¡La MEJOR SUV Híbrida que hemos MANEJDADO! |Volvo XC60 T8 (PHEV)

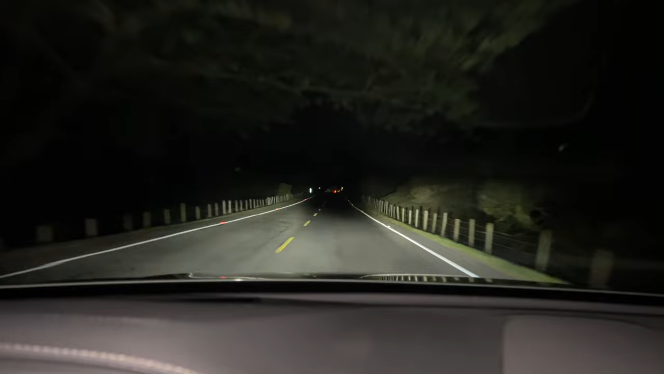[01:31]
tenemos unas luces adaptativas que realmente son muy buenas y en carretera dan una iluminación y unas animaciones bastante interesantes, donde tenemos la opción de tener luces altas a los lados y tener el cajón negro con el vehículo al frente o con el vehículo que se va aproximando. En este caso también tenemos cámaras de visión 360, sensores 360, tenemos asistente de parqueo, realmente estamos en una camioneta bastante pero bastante completa.